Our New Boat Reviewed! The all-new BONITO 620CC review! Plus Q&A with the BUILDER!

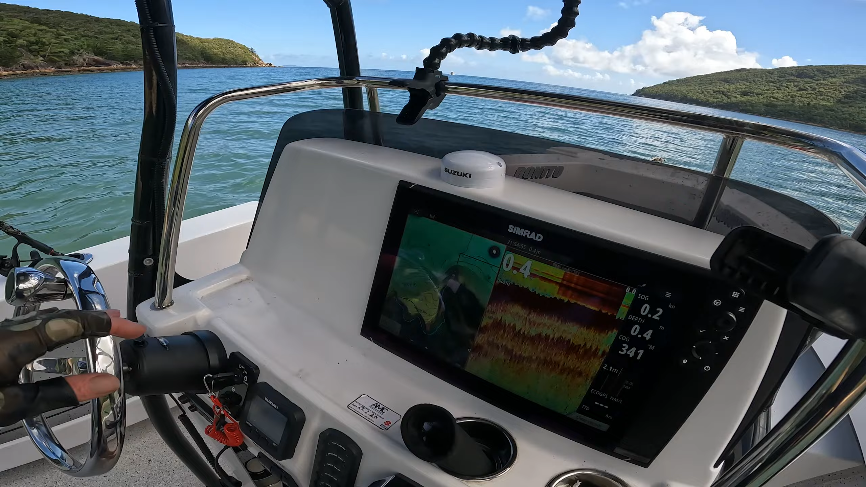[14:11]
This is my design placement here.
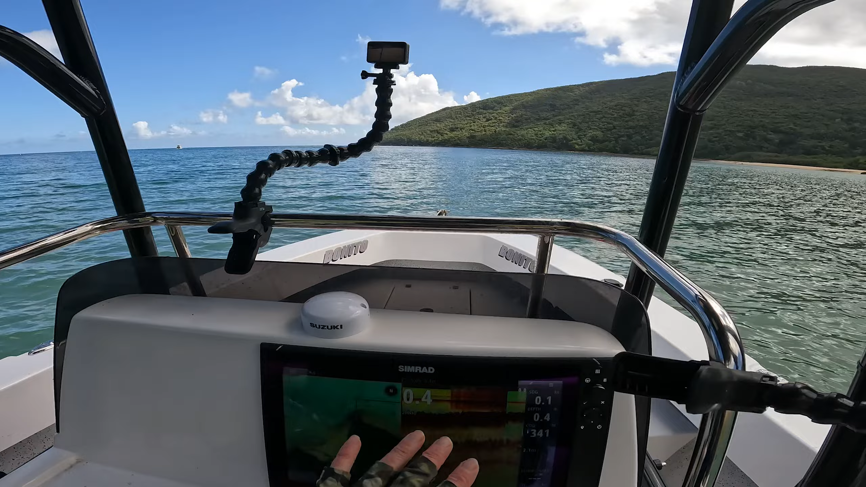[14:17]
I didn't put this big sim rod on this side because I want to put some more electronics up there,
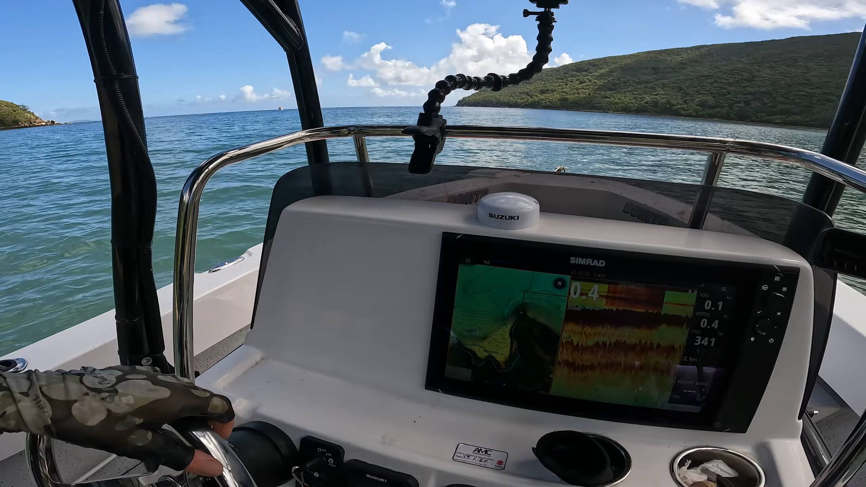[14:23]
and I also like just being able to drive here and then being able to work my electronics with the other hand.
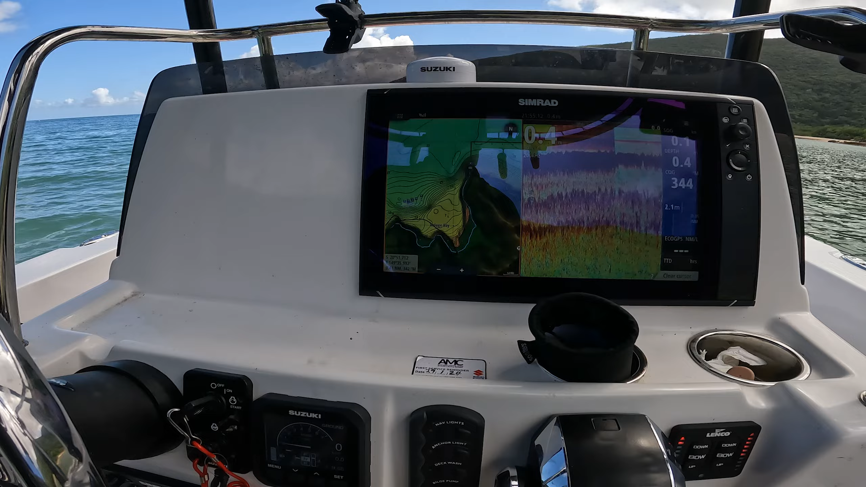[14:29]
Trim tabs, like I said, I didn't go fly by wire, I went traditional for the motor, drains wired up, everything,